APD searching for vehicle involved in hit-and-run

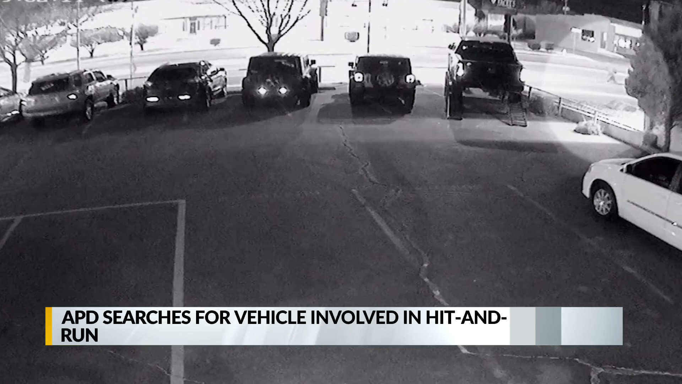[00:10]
This is near San Pedro. That's when a pickup hit Benavidez. That pickup stopped for a few seconds but then took off. Video shows another vehicle turned in front of the pickup. Benavidez died on scene.